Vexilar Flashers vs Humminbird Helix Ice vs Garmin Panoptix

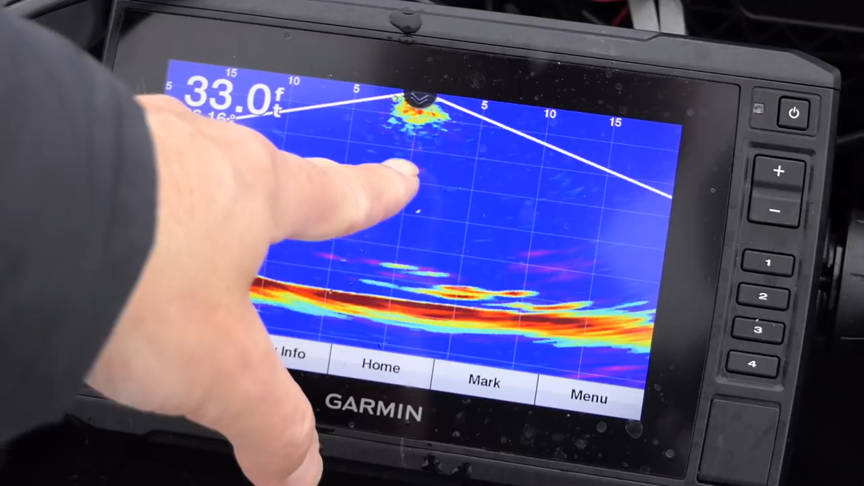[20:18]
On screen: depth 33.0 ft
So you can actually see real-time separation of different marks down here, which is really neat. You can see my jig right here. You can actually change the angle of that transducer, which way it's more of an oblong cone than it is a true circle or oval. So as I rotate around, I'm actually looking 10 to 15 feet in different directions. But I want to get one that I can really get a good detection on the jig. So you can see there's a lot of perch now over here, too.
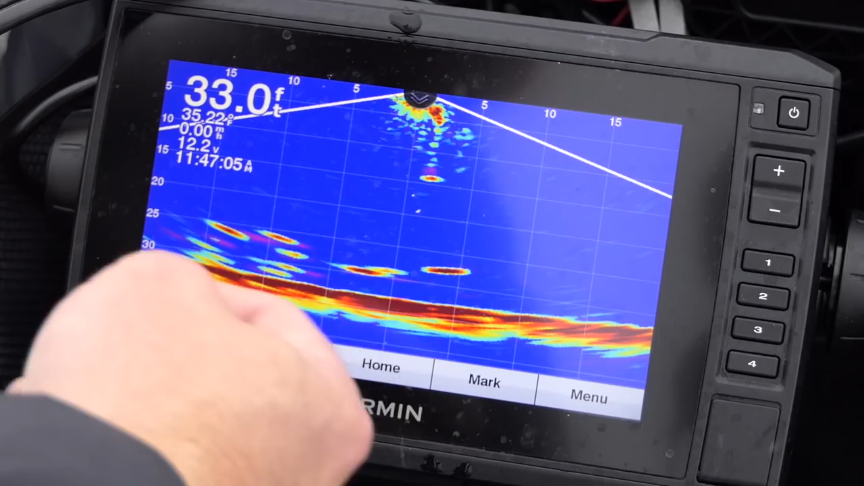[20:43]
On screen: depth 33.0 ft
Those are to the right because I've rotated it. But there's a lot of perch here. There's a few right here at 28 feet that look hungry. Now you can see the signal's getting kind of weak on that jig. I can still see it. It's not great, though. I can go to my menu, I can push my gain up, but then I start to pick up a lot more noise up in that 90.
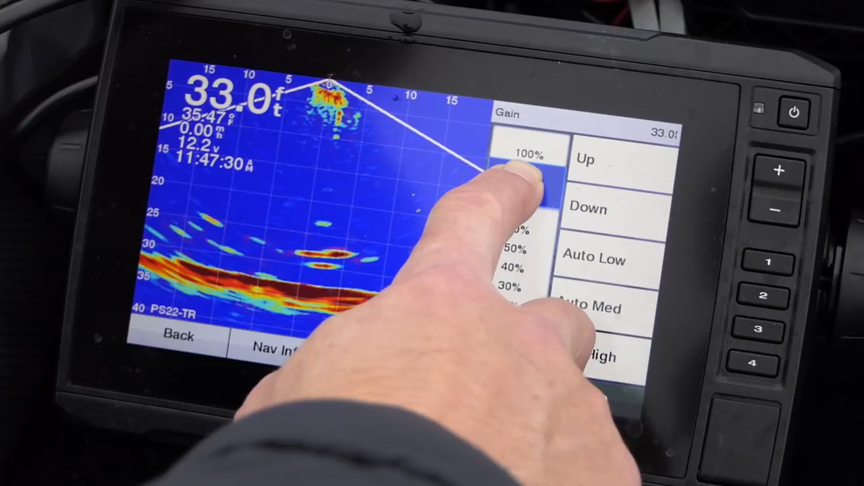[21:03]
On screen: depth 33.0 ft
So I'm going to try and balance it right around 82 is what I'm going to shoot for. A little bit of snow on there, but not bad. I can still really see the jig well and all the individual fish. So I can really count individual fish here. There you go. There's the perch. Look at that Christmas tree down there. I can catch perch here all day. Now another thing I can do, this is a touchscreen, too, which is a little bit different than my hummingbirds. I can go back. I can do traditional sonar.
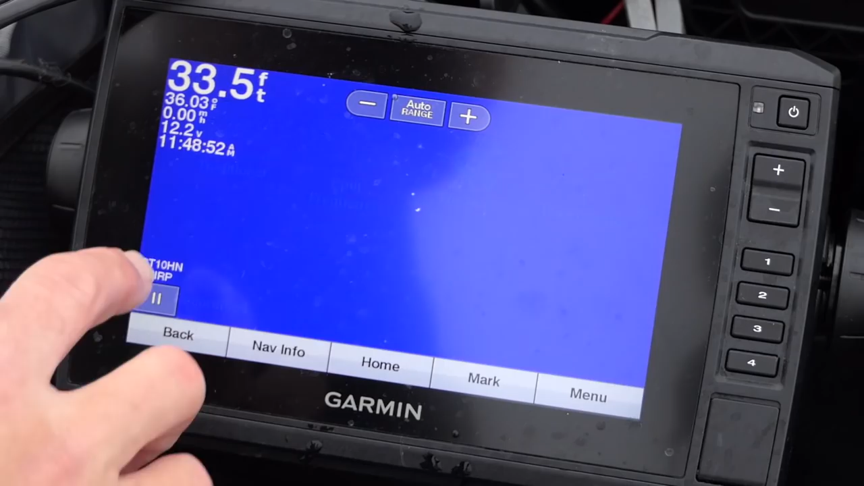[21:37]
On screen: depth 33.5 ft, water 36.03°F
And you can see I'm getting a lot of noise.
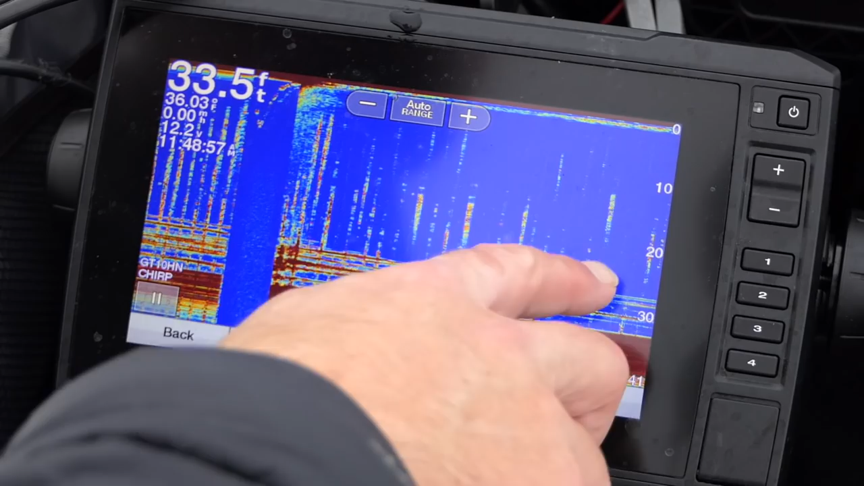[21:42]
On screen: depth 33.5 ft
Here's the perch here. You can tell the Helix is a lot cleaner on its transducer. There's a ton of noise here.
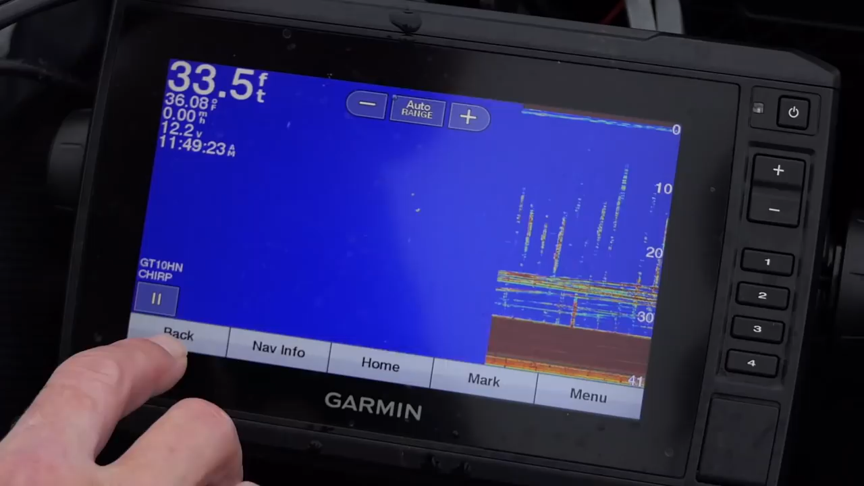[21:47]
On screen: depth 33.5 ft, water 36.08°F
As you can tell when we go back to panoptics,